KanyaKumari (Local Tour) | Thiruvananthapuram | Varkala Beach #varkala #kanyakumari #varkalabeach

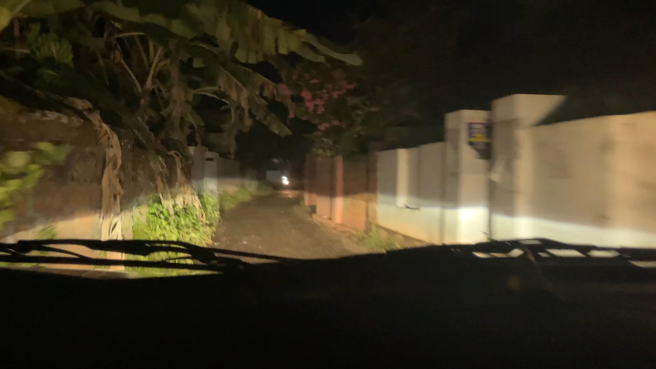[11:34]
और बहुत ही पतली गली है अभी है कोई गाड़ी ना आ जाए आगे से नहीं तो बैक ले जानी पड़े ही पूरी हमें काफी फण हो गया भाई यह तो आज ना अच्छा हूँ हम थोड़ा टाइम ली आगे अभी एक्चुली टाइम होए साथ बजे हैं अगर हम 10-11 जाते तो शायाद दिक्कत हो जाती थोड़ी लोग पोच चुके यार बड़ी मैनत के बाद और अपने प्रोपर्टी बें